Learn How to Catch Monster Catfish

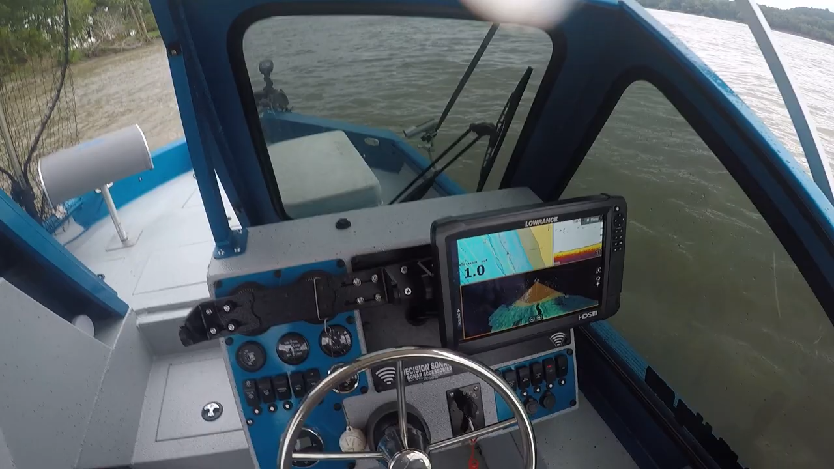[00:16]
So we're fishing a ledge and down through here,
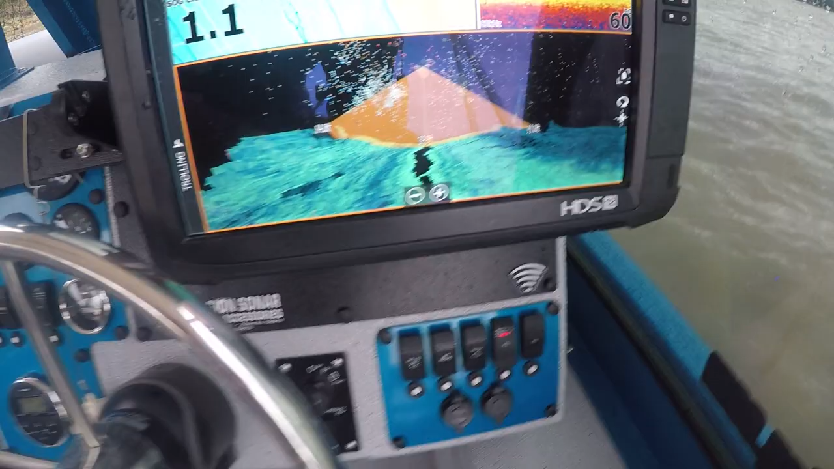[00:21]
and what this is down here on the bottom screen is a 3D view, structure shin 3D.
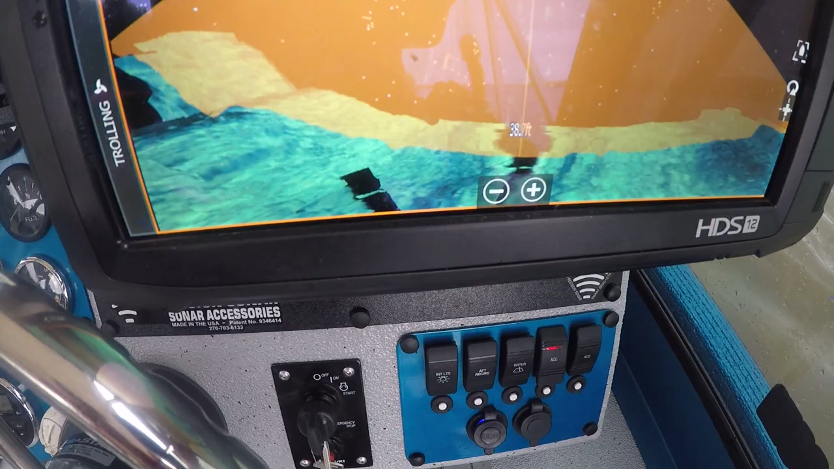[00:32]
And when this first came out, I really didn't know how I was going to use it.
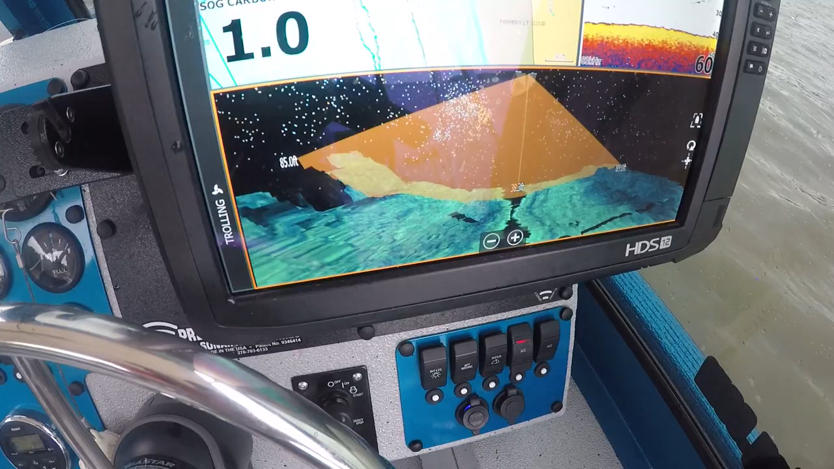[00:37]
We thought we'd see structure, we thought we'd see fish on it, but what I ended up finding out that you can do
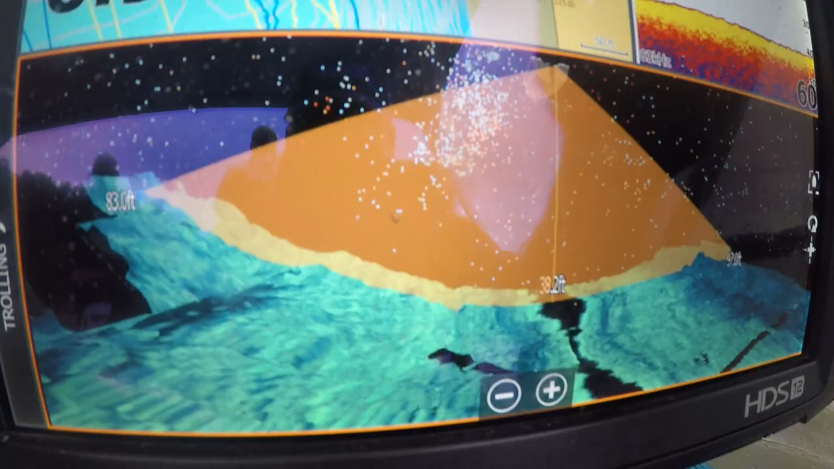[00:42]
is you can fish these ledges on the Mississippi, Ohio, really any river,
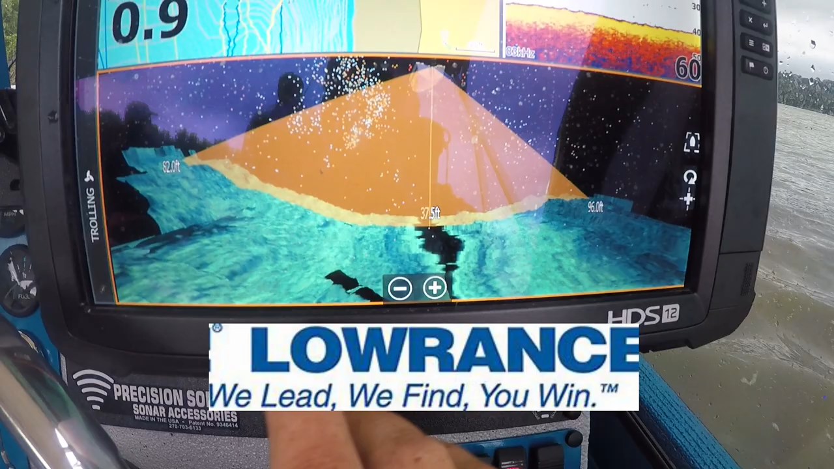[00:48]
but I fish a lot of ledges on this Mississippi River, and you can see here as I zoom in
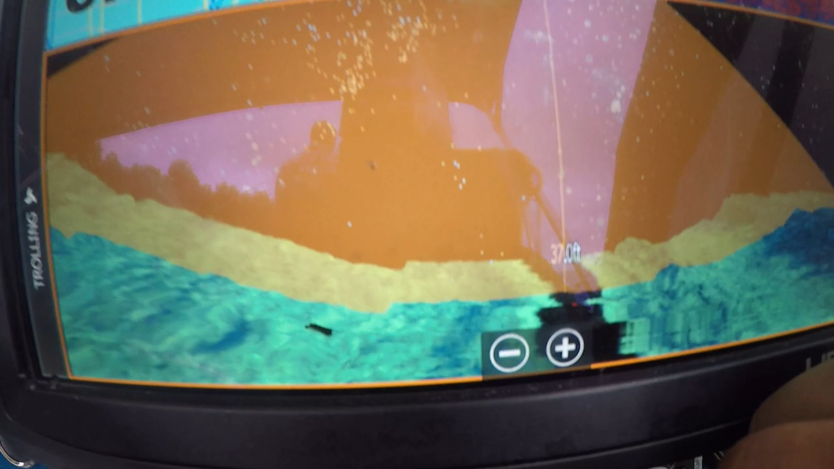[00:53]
just how defined that ledge is.
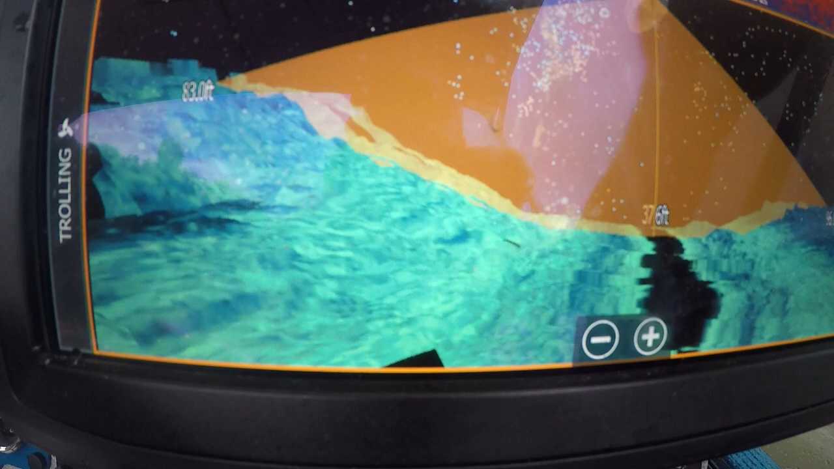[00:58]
You see the ledge is right up here, and as you come out it flattens out, and then this line right here is the boat.
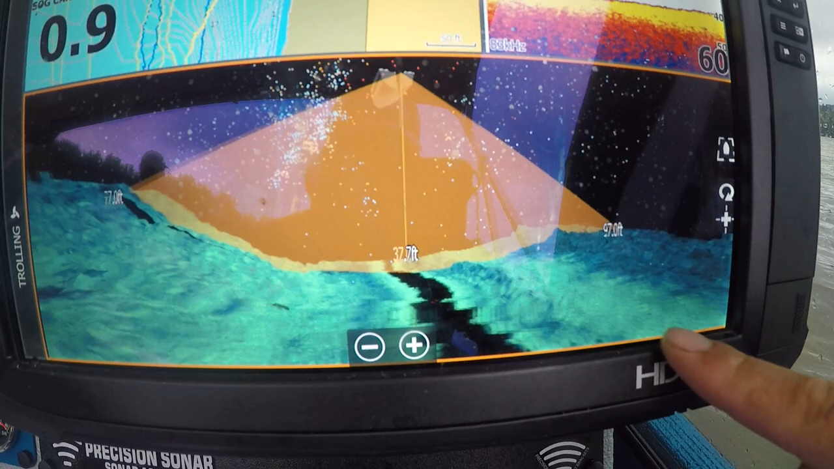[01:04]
So I can be really accurate here.
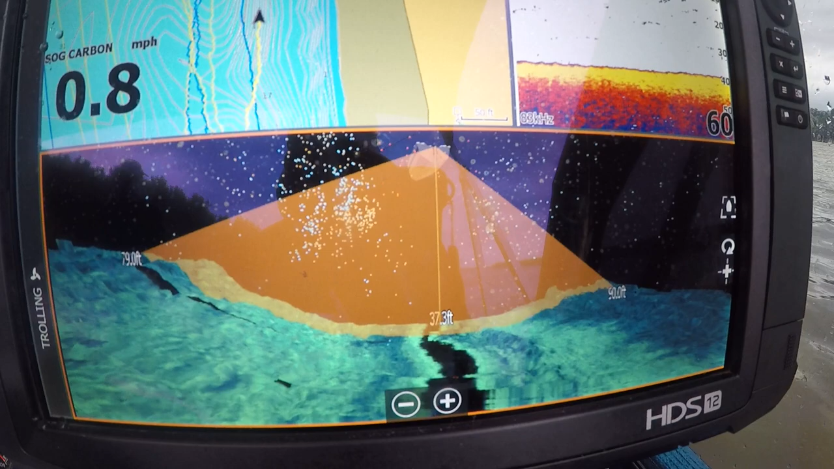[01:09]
On screen: speed 0.8 mph
I'm getting ready to get on it, and Jason's going to be mad at me because he's going to get hung up back there.
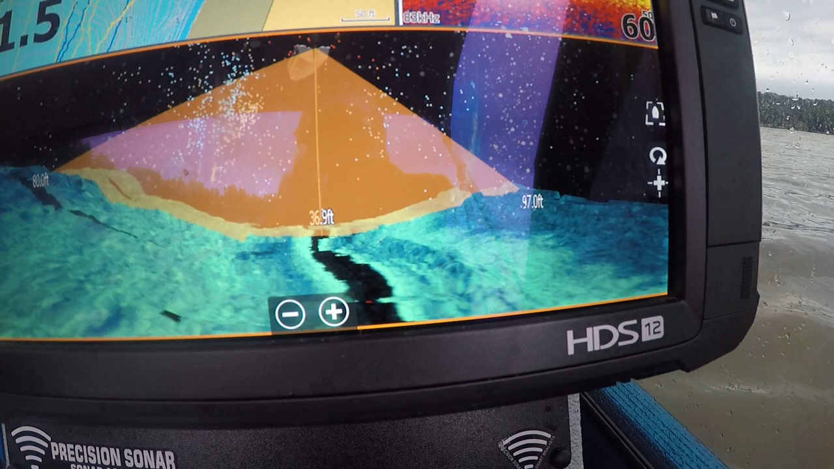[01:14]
But so very just another tool to use
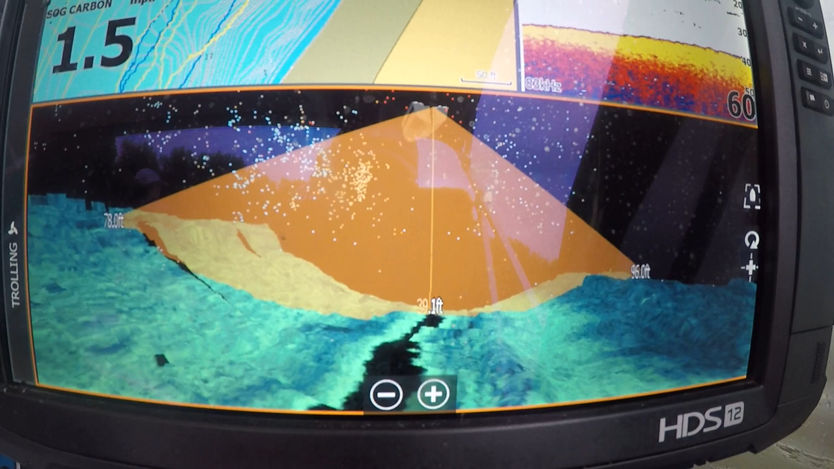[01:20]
on chasing these blue cats around, and it's a very effective way.
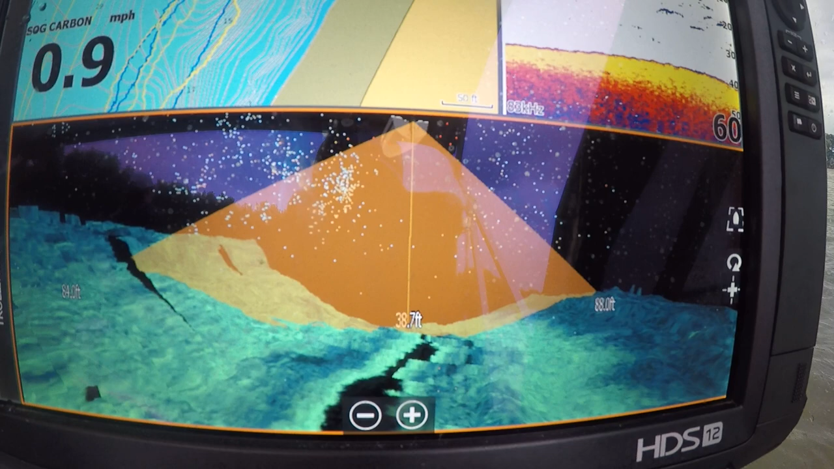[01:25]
On screen: speed 0.9 mph
This 3D
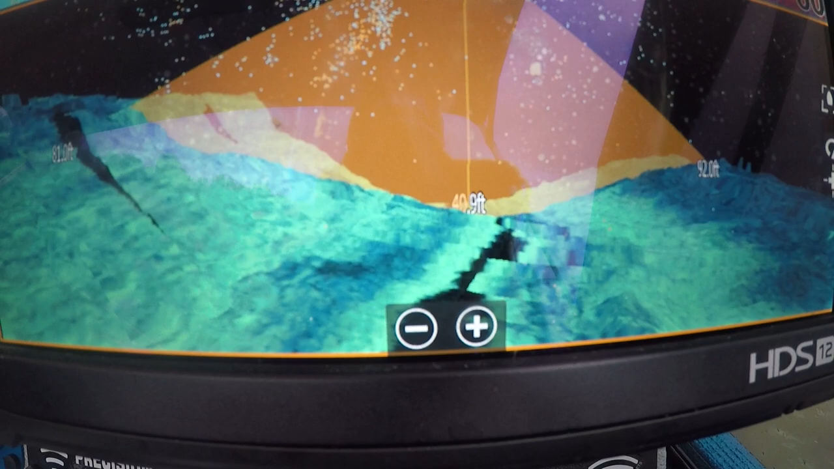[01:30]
structure stand 3D from Lawrence, and it's really helped me put a lot of fish in the boat. It makes you fish what we call clean.
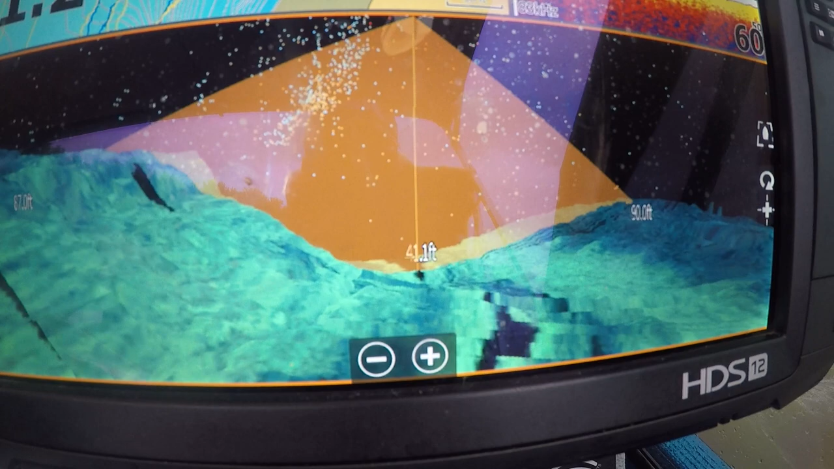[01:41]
If you can't fish in the Mississippi and be hung up all the time, expect to catch fish. You got to fish clean, and this helps out a bunch on doing that.
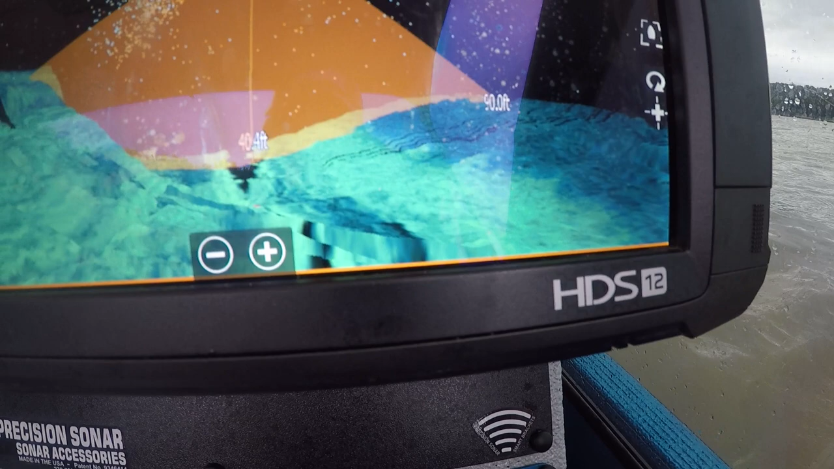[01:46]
So we're on some fish today.
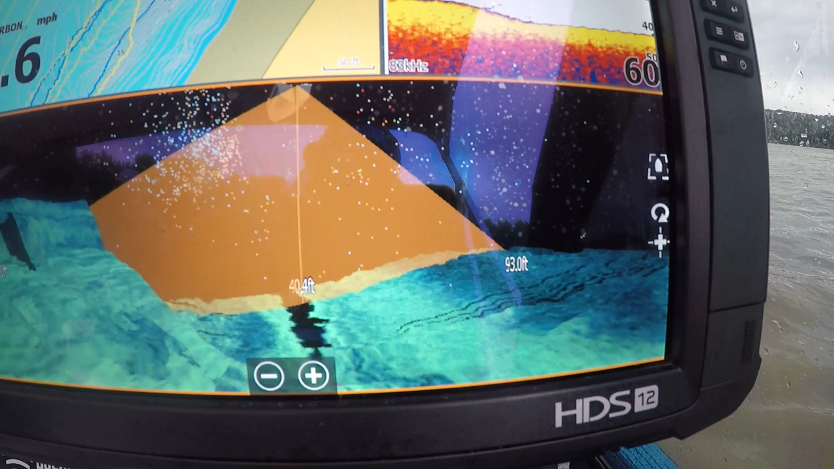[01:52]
We're gonna get off here, and we're gonna get back at it and see if we can't catch a big one.
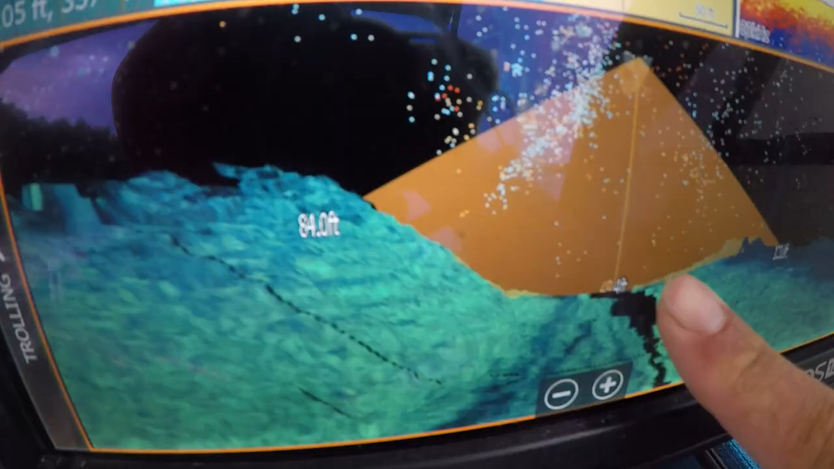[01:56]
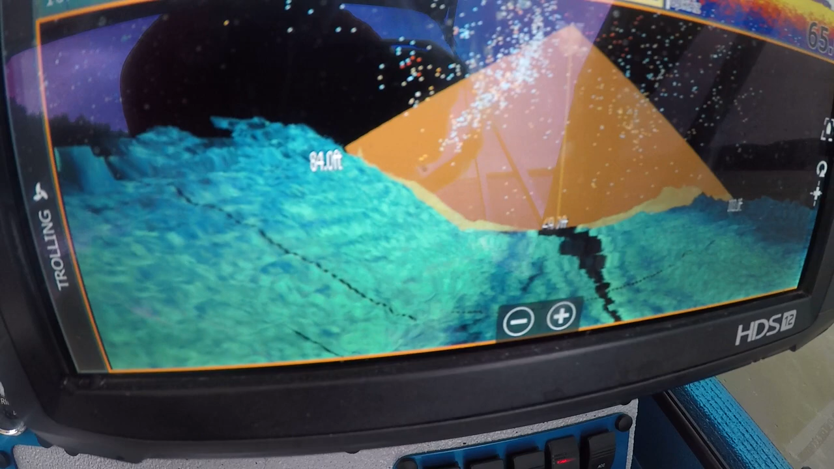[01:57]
Ledge, see how you see we're 49 feet right here.